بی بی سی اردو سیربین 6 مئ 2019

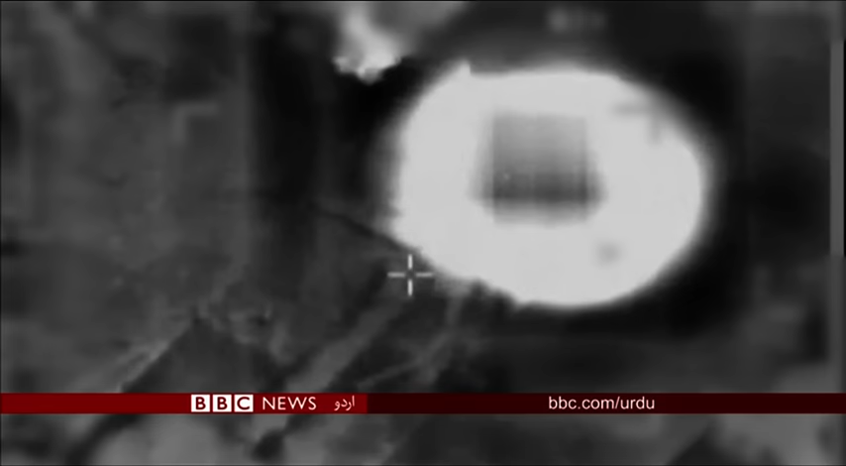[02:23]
ہے اسرائیل نے ایک کئی منزلہ عمارت کو بھی نشانہ بنایا جس کے بارے میں اس کا دعویٰ ہے کہ یہاں دہشتگردوں کے ایک کمانڈر بھی رہتے تھے لیکن ایک مقامی شخص کے بقول